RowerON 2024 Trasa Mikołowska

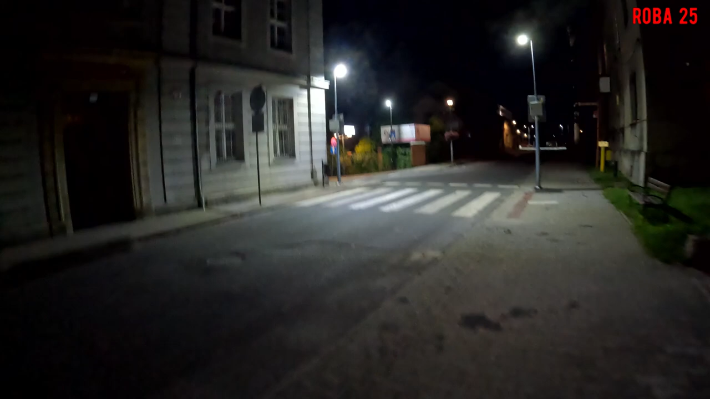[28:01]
Miasto już troszeczkę opustoszałe. Aha. I tutaj mamy bazylika. Na pewno będzie zawrzyto oczywiście.